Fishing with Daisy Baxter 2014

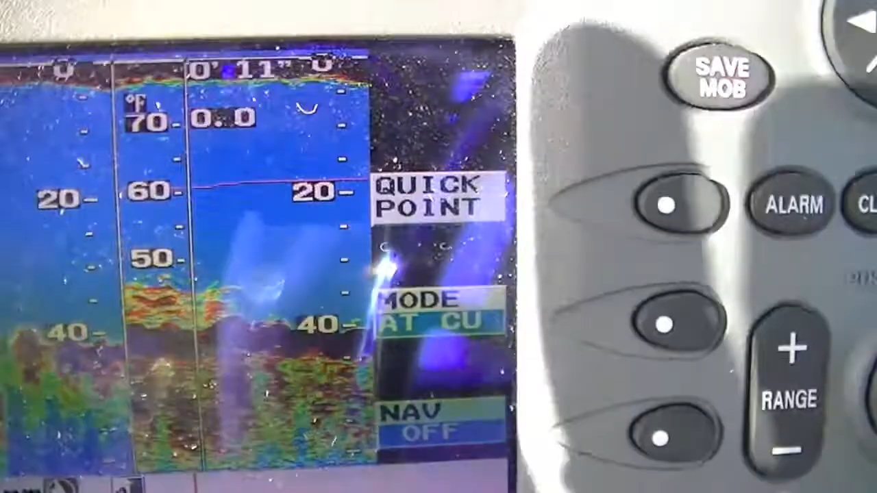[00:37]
Okay, those are the fish right here. I just got two black rockfish. Okay, what did it bite on?